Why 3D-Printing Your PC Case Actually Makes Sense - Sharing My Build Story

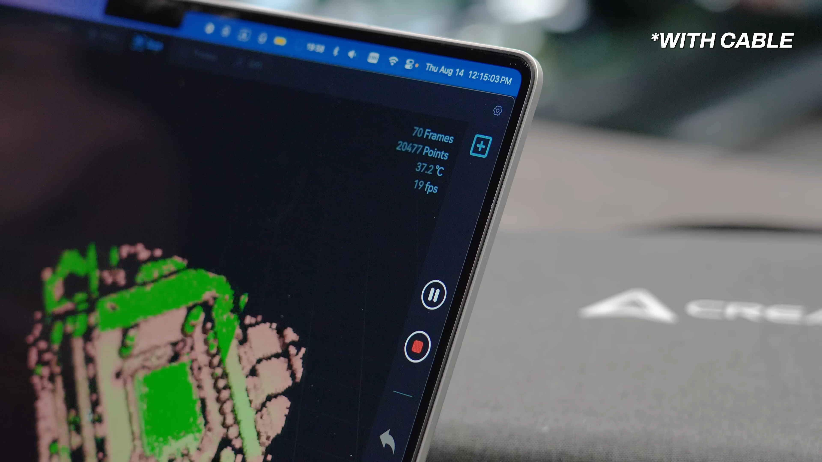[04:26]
They say it can reach up to 30 frames per second.